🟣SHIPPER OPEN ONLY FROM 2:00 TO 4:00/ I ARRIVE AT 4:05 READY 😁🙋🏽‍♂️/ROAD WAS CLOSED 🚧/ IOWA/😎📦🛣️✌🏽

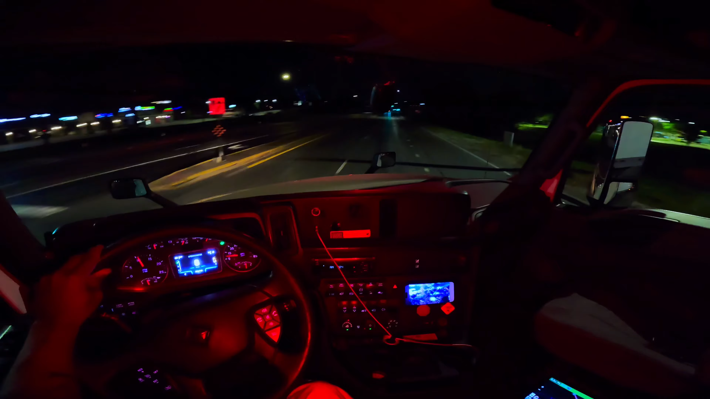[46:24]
All right, we go now. Going north. Got police up there. What are they doing? Turn left on I-35 north.